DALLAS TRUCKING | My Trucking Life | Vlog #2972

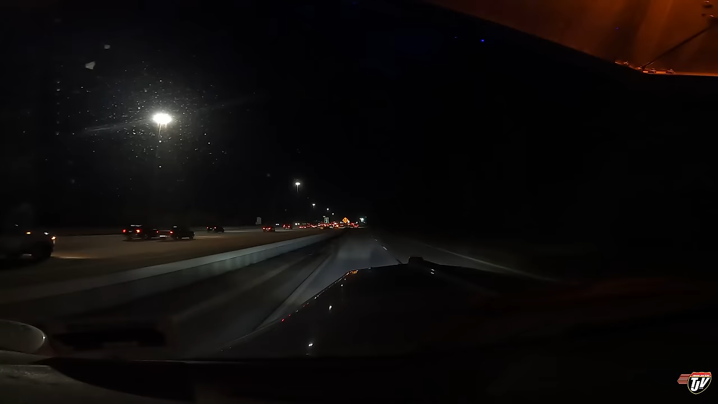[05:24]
Dragging ourselves up on Interstate 45 northbound. In 300 meters, take the entrance to the left on I-45 north. Alright, let's get it. Let's go.